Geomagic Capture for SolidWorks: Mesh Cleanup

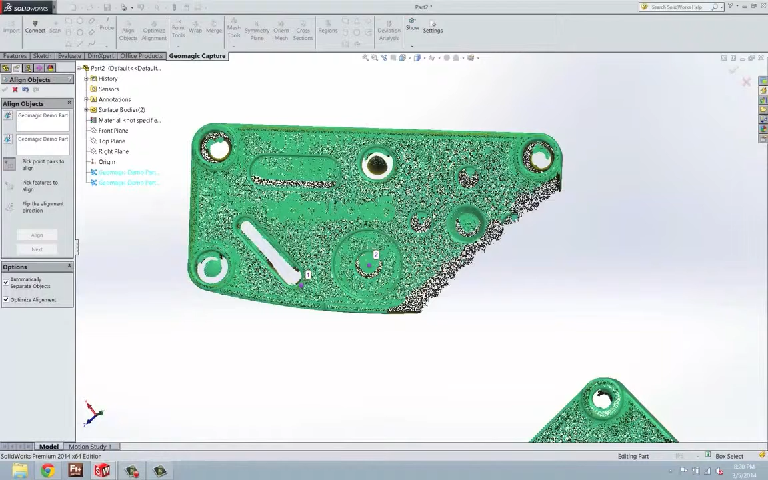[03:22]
and then three in the same place as three on the other scan as well. So now that all those are matched, and you do need a minimum of 3 points, we can press Align.